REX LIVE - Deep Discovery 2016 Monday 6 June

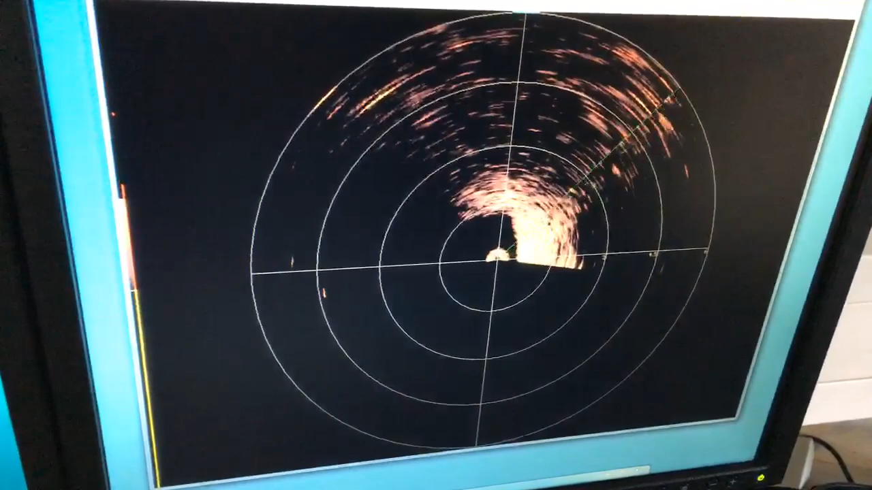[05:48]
So one way you can look underwater and see further is using sound waves.
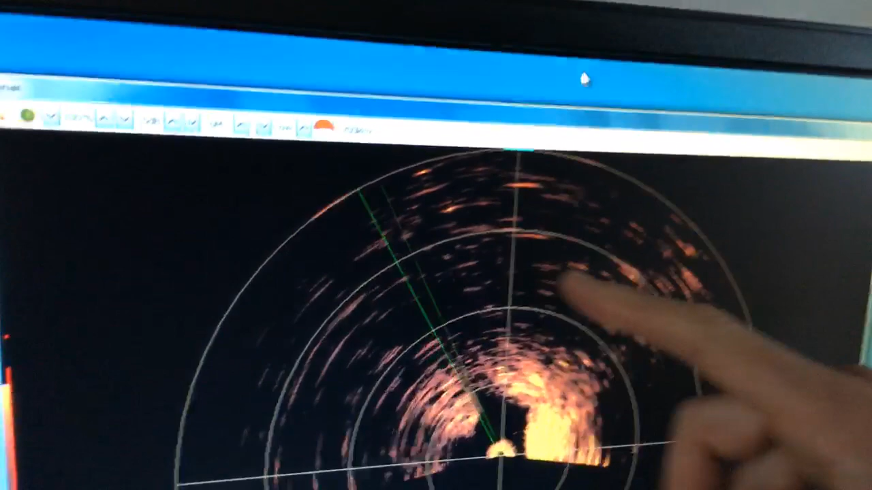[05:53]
And you can see here, this sweeping green line is actually looking in front of the ROV and picking up
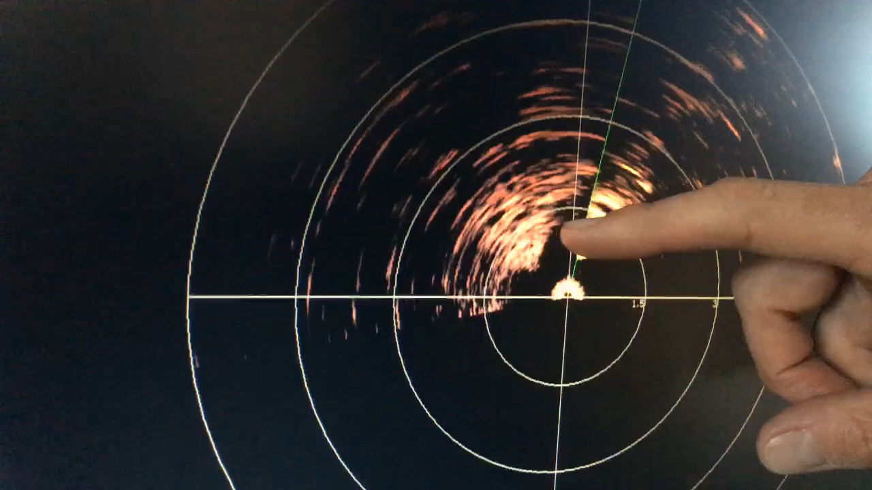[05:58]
objects on the seabed up to 20 metres away.
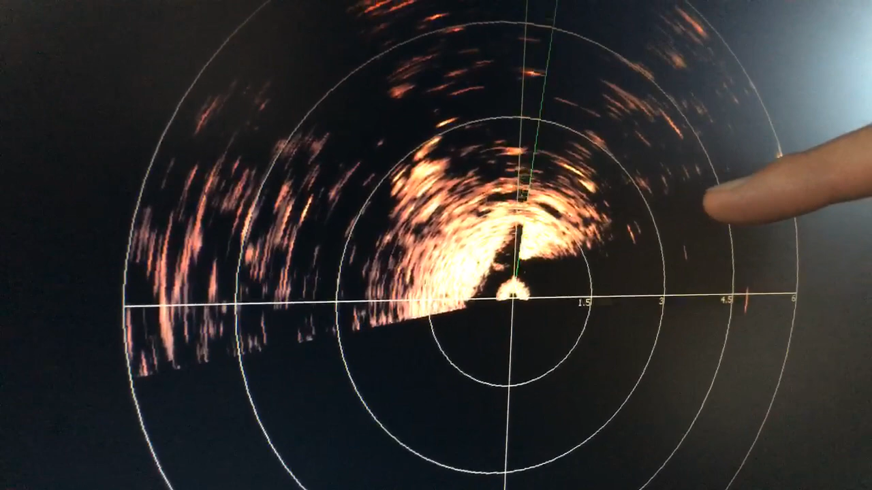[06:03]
And that allows us to find things which are a bit hard to see in the murky waters in where we are now, which is in Plymouth Sound. Sometimes it's quite clear water, but at the moment the tide is running and that brings a lot of muddy particles into the ocean.